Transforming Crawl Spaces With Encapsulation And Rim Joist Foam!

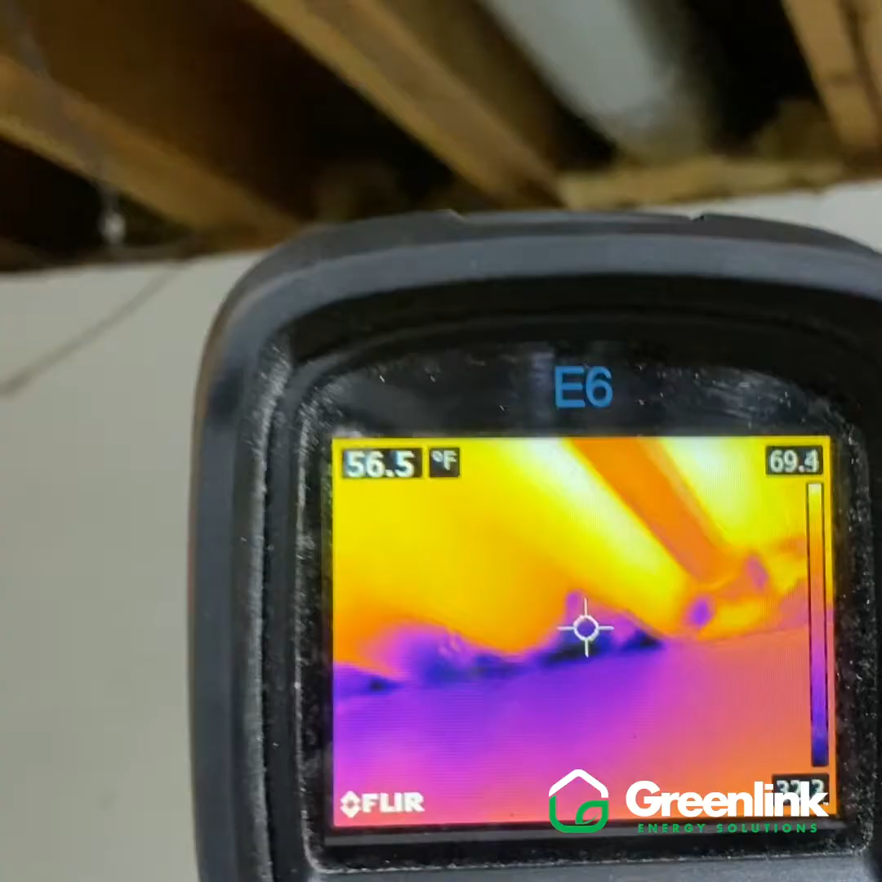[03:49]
On screen: spot 56.5°F
So we are running our blower door test upstairs right now and got the infrared camera back on these cantilevered areas we can see this temperature drop
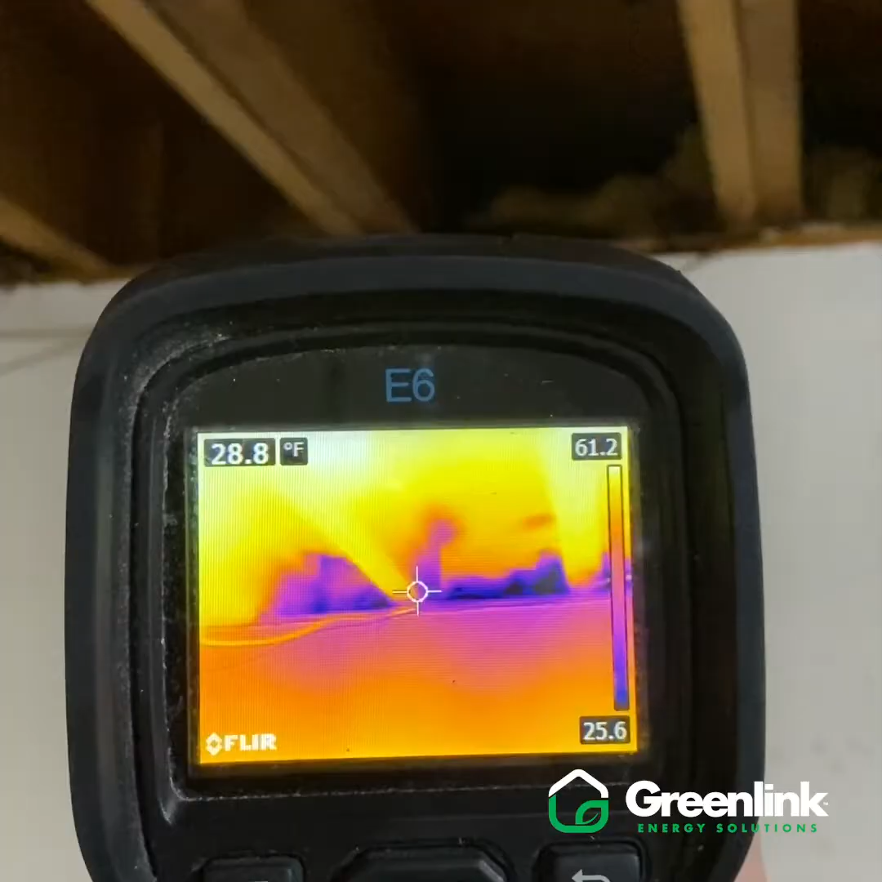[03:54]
On screen: spot 28.8°F
here because we're depressurizing the house trying to get a reading of a baseline for
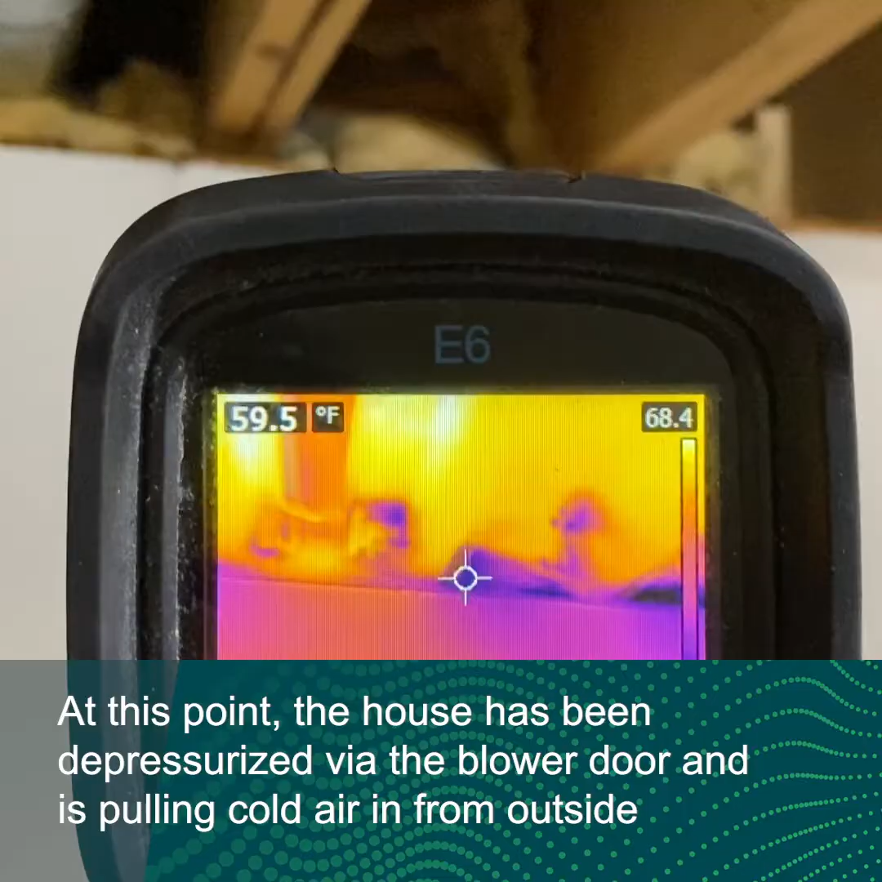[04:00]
On screen: spot 59.5°F
starting this project and it's also going to kind of magnify any air leaks through the house and we can see our temperatures drop down to 25 degrees in these areas so we're definitely going to find openings leading to the
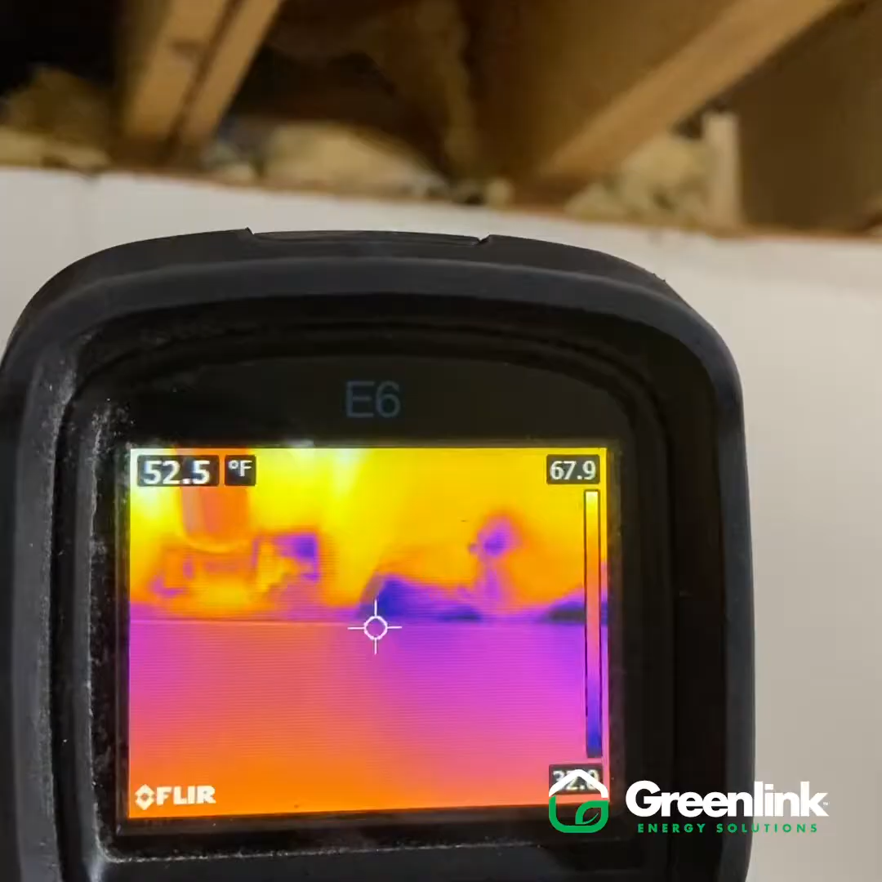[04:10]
On screen: spot 52.5°F
outside and we'll run this test again on completion of the project and we'll find out
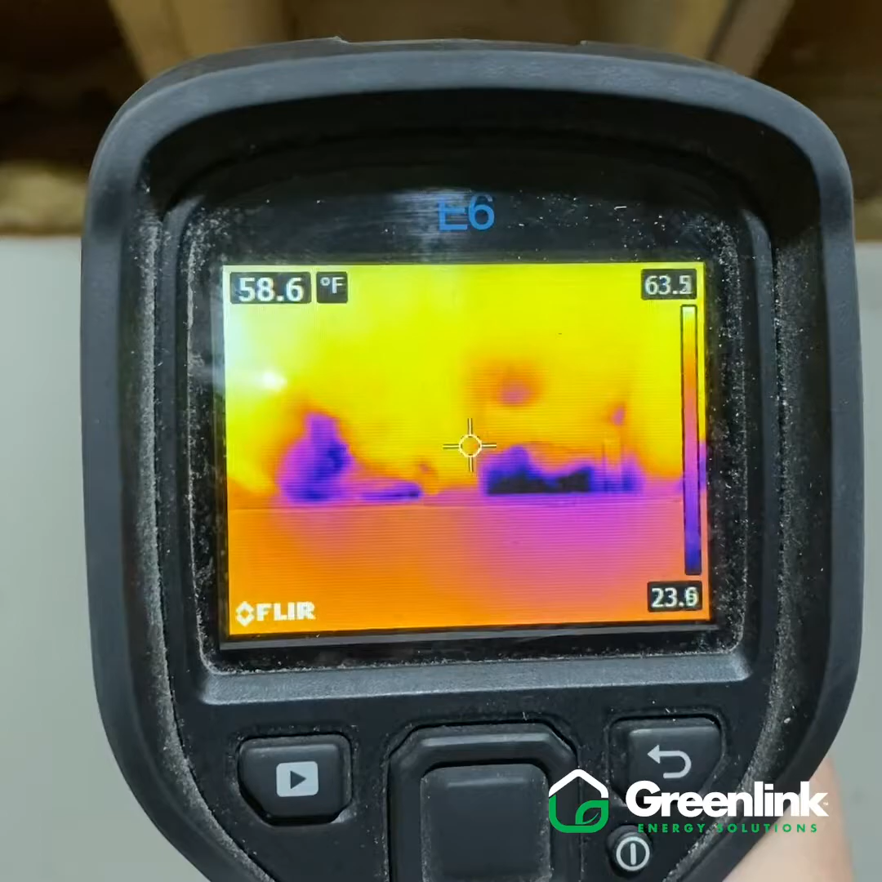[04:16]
On screen: spot 58.6°F
exactly how much good we've done here we're doing a little post job inspection here checking
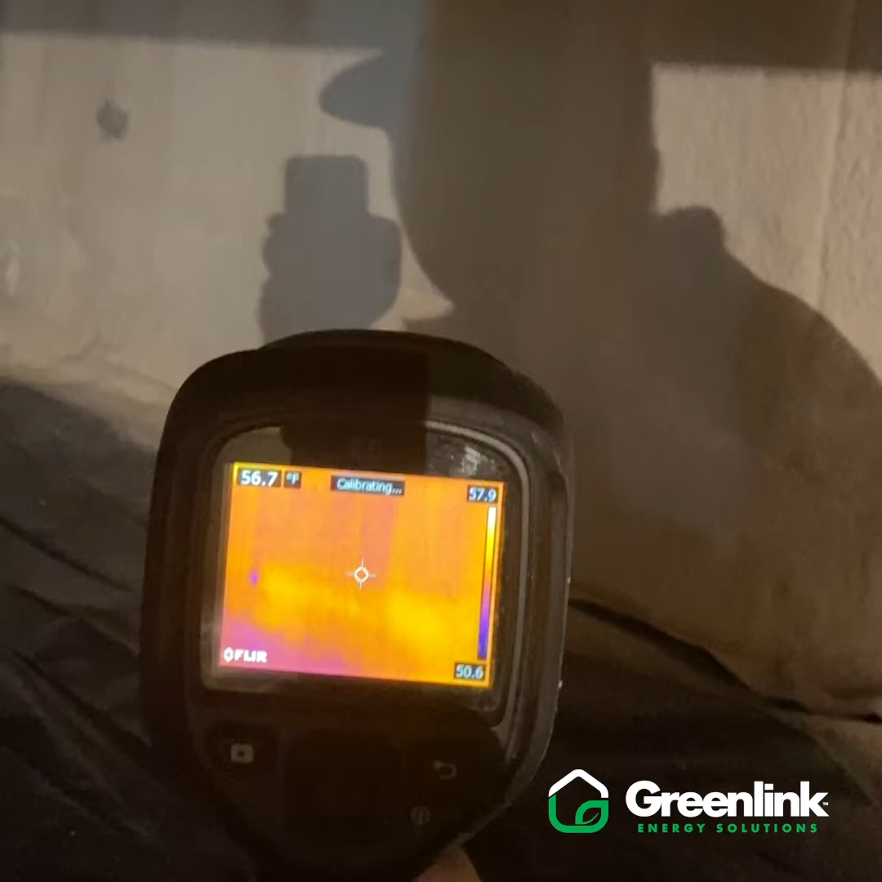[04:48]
On screen: spot 56.7°F
then we can see we've got a much more consistent looking temperature throughout
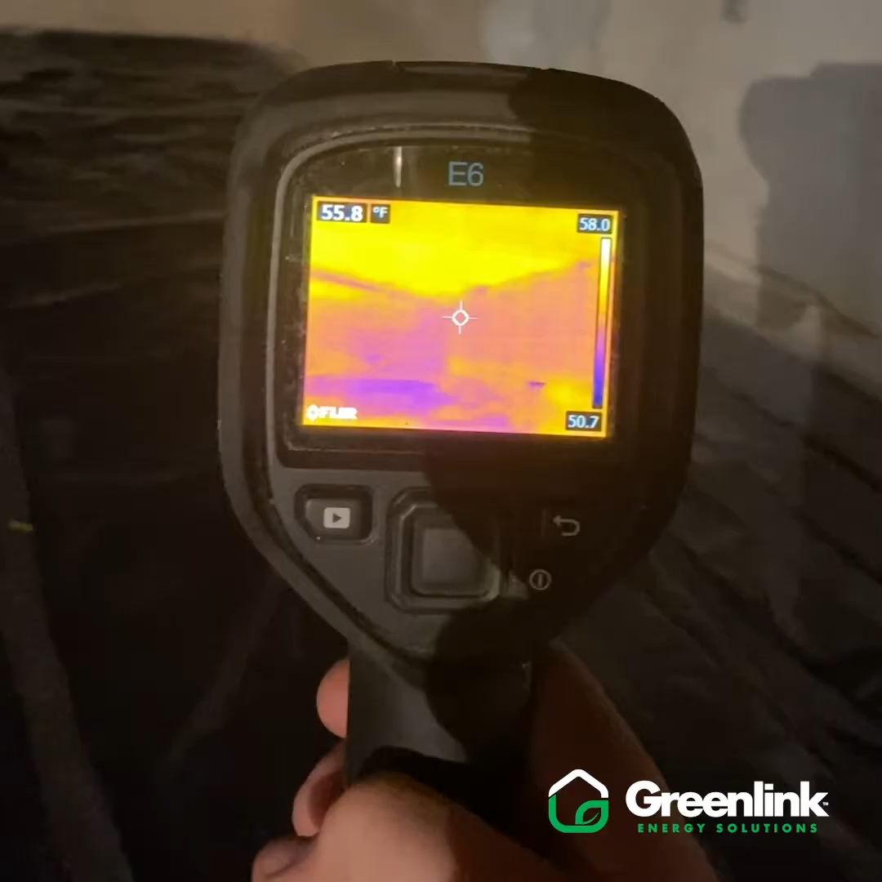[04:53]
On screen: spot 55.8°F
this crawl space our low temperatures here looking in the 55 degree
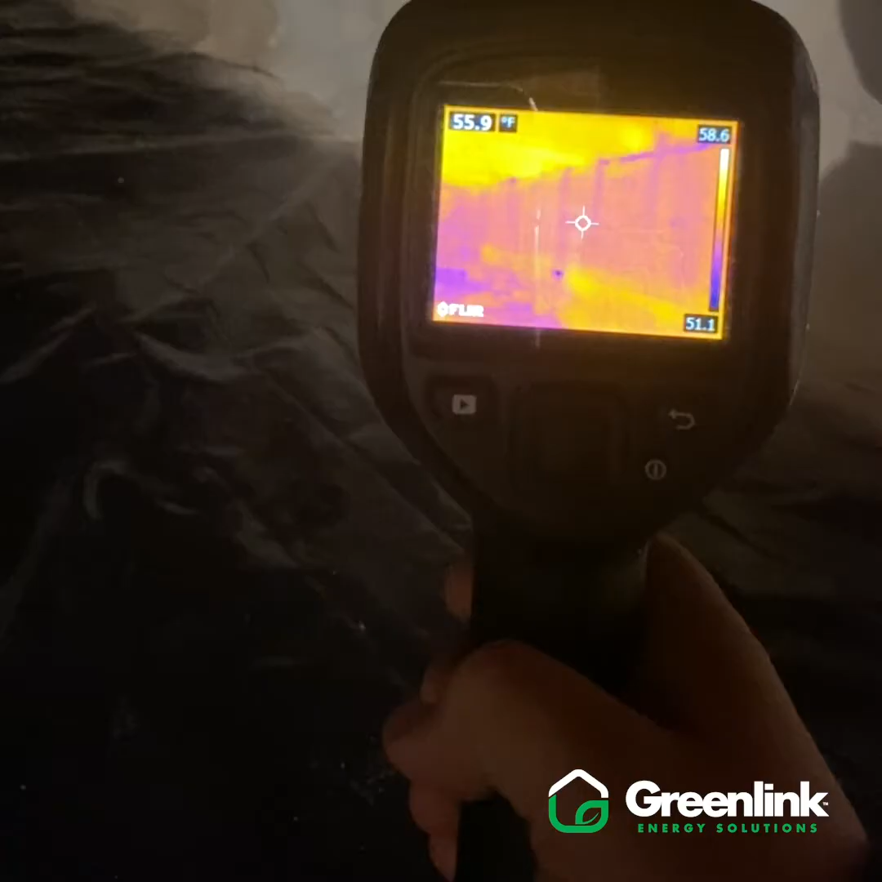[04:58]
On screen: spot 55.9°F
area and once we kick the furnace back on get the house warmed back up we'll pick right up and this will jump up into the mid 60s
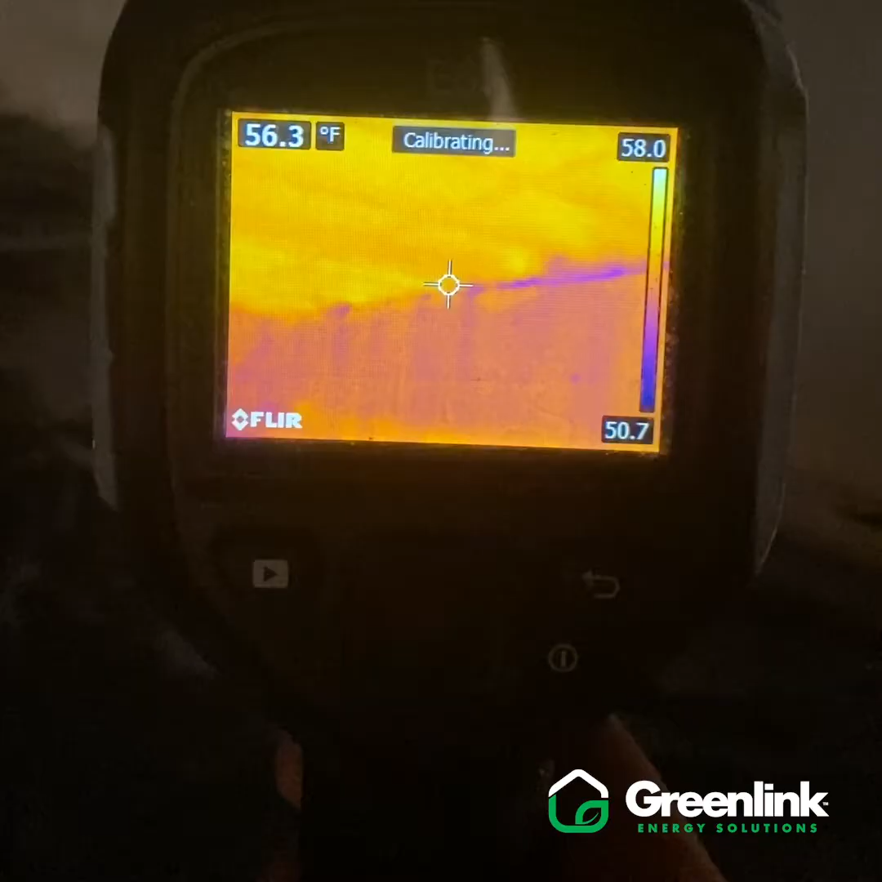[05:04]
On screen: spot 56.3°F
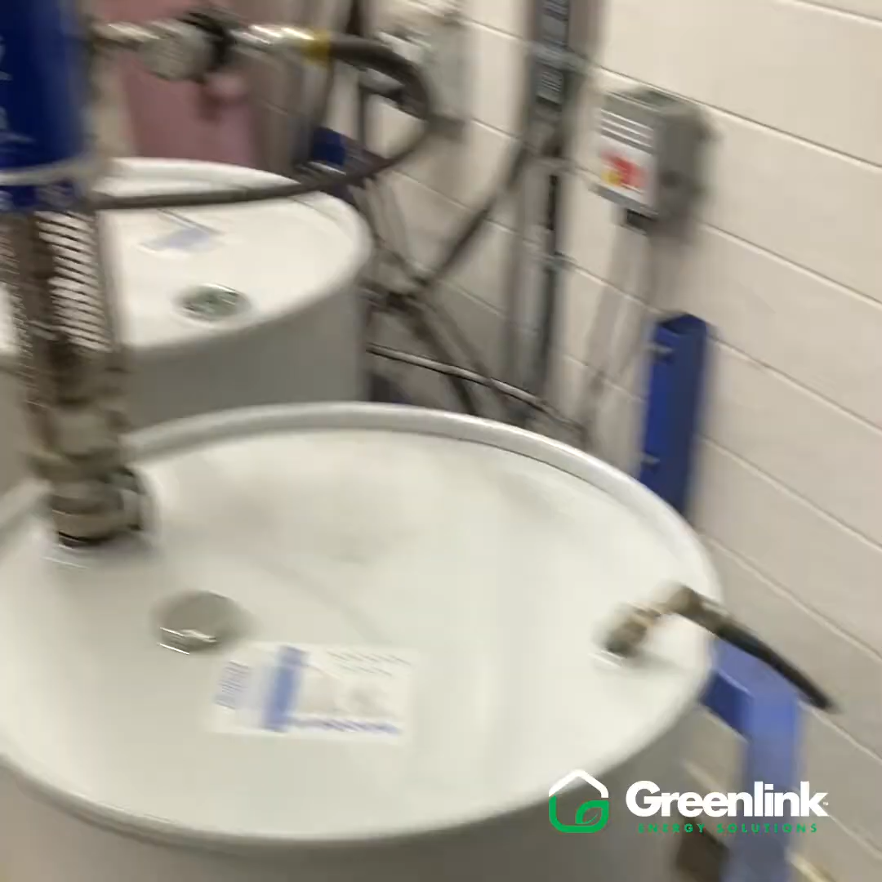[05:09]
the guys have just finished up spray foaming we just finished our cleanup and we're gonna take a look around the rim joist a little bit now we're seeing the rim joists are actually among the warmer spots on our screen looking at our
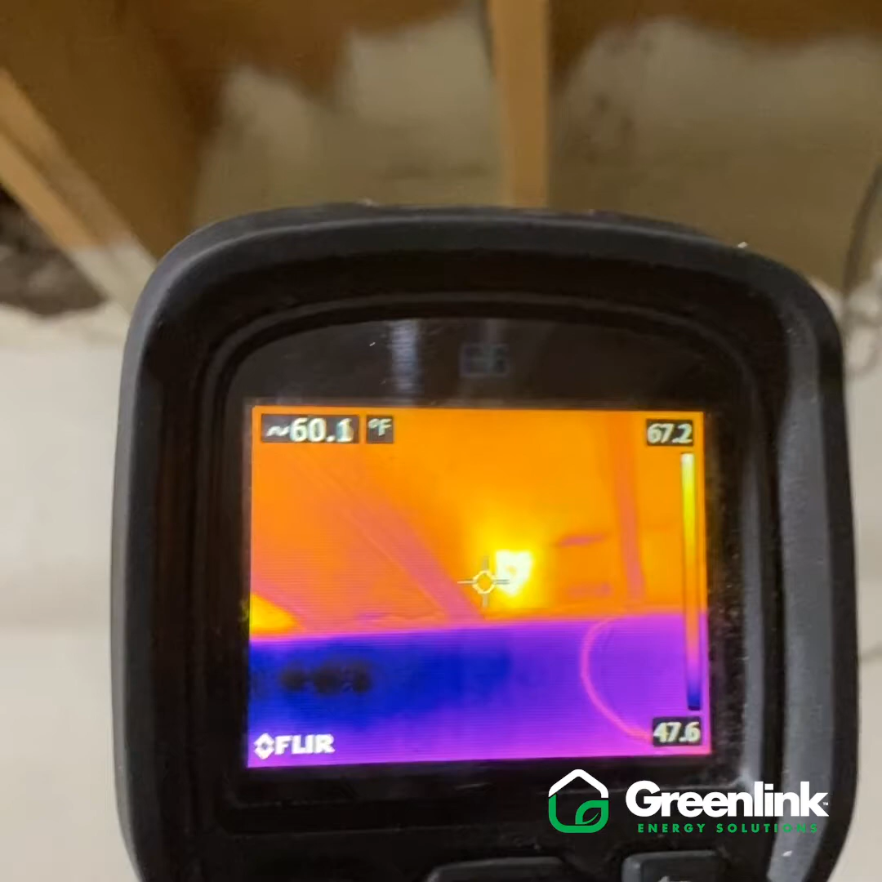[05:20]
On screen: spot 60.1°F
cantilevers these sections here have been greatly improved and actually what we do on these cantilevers is we spray foam the bottom and the backside